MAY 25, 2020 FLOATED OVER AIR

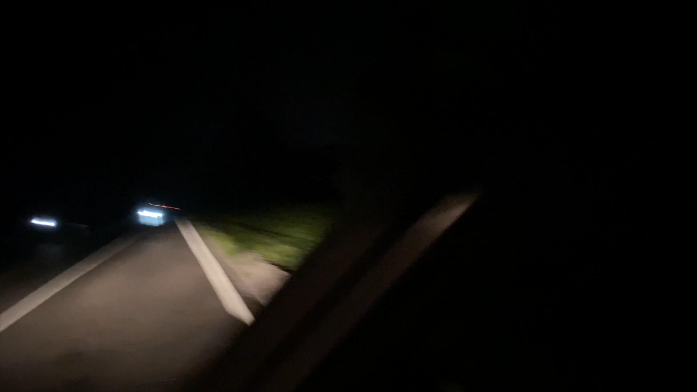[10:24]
There was a bag of garbage in the middle of the road.
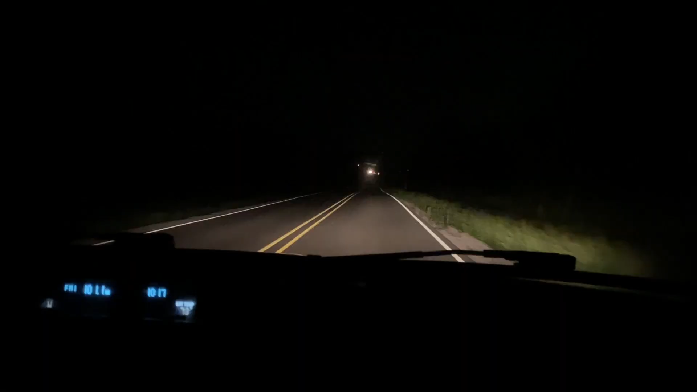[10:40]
It was black and white. Yes, it did look like a baby cow. Oh. That was terrifying. Continuing driving now. I mean, it popped up out of nowhere. It was just there. You didn't even see it with the lights. It wasn't there, and then it was there. It was black, and then once you got right onto it, you saw white, and then you realized it was something. Ugh. Oh my gosh, that was hoy. I almost had a heart attack. I was like, I didn't feel good, that got me out of my feeling seasick from gosh, the VR.